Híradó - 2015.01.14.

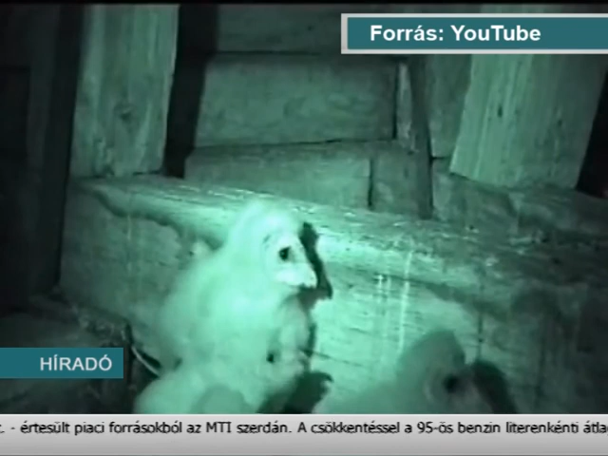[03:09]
Gyöngybagoly fiókák egy templomtorony vagy egy elhagyott épülettető terében. Ilyen helyekre rakja fészkét ez a faj.
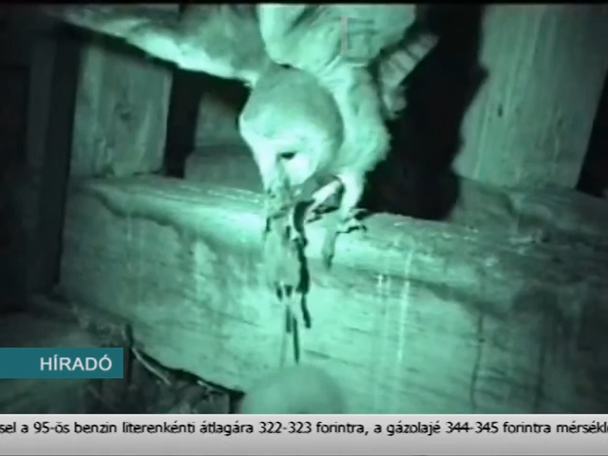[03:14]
Pocokkal a csőrében érkezik az anyjuk. Ilyen kistestő rákcsálókkal táplálkoznak ezek a madarak.
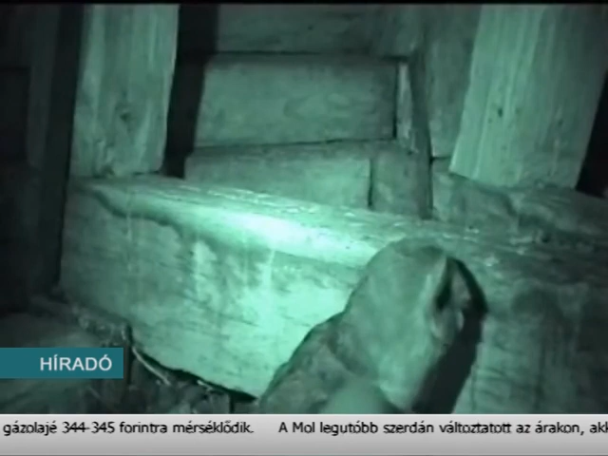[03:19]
Éppen az enyhetél miatt elszaporodott kis emlősöknek köszönhetően nőtt a gyöngybagoly állomány Paranya megyében tavaly.